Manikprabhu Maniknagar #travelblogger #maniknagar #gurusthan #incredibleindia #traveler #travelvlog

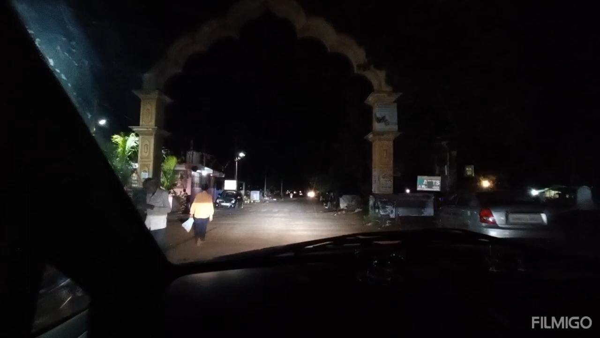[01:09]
So, finally we are reaching the destination. It is about one and a half kilometer.
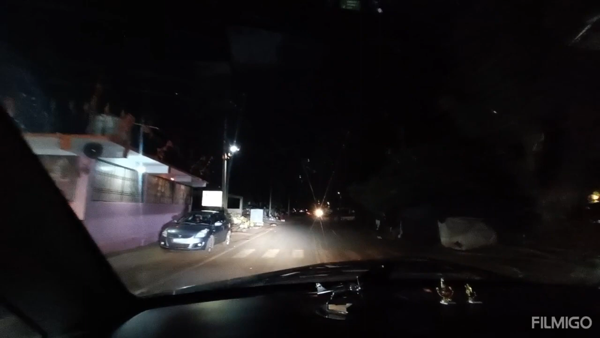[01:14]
Near about one and a half kilometer.